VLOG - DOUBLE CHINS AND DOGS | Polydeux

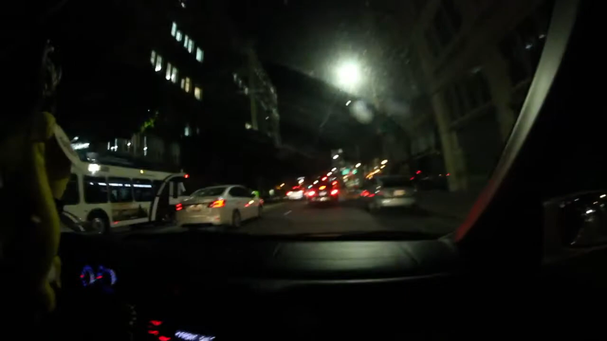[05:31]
Now it's LA downtown. It's very ghetto. Yeah, the song is ghetto too. And then it's very dangerous place. There's a Doberman right there. It looked like 5 people can eat it at the same time. What?
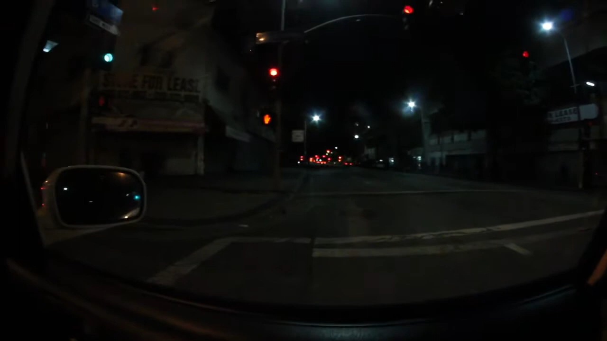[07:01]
No disrespect for homeless people, but it looks really dangerous. It said left lane must turn left. Right lane should turn right, I guess.